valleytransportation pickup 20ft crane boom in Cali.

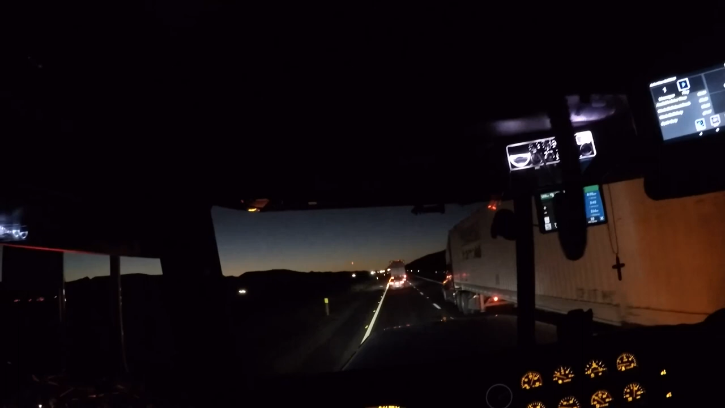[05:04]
Truck right there with that one light out on his rear. He speeds up and he slows down. He speeds up and he slows down. I don't know what he's gonna do. I got a feeling if I try to go around him, he's gonna speed up on me.
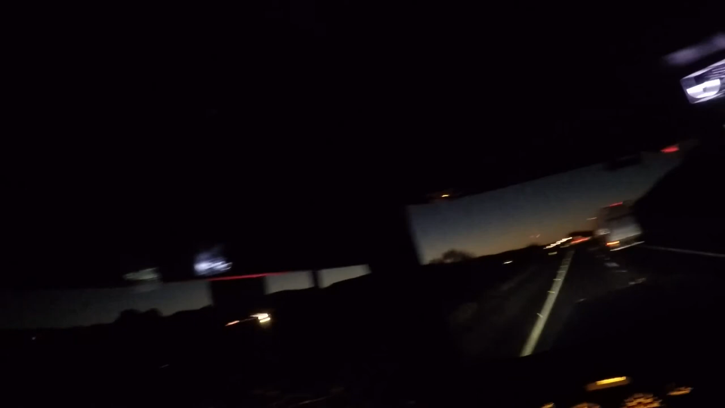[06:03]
I haven't wore this head cam in a little while. I told you he'd speed up, didn't I? There's so much stupidity out here on the road. It's crazy. Some people should not have a CDL at all. They drive these trucks like they drive them four-wheelers.